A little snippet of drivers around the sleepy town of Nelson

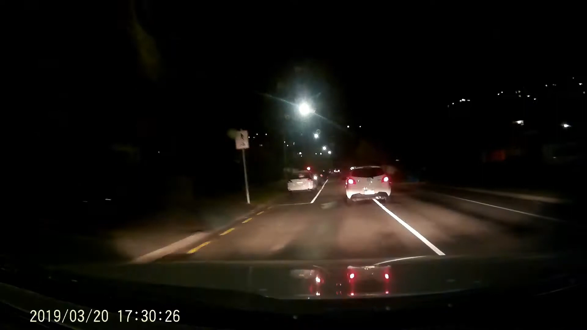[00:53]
What the fuck are you up to? Fucking hello! You're in the middle of the fucking road mate! Yeah, get on your side of the fucking road! Jesus Christ!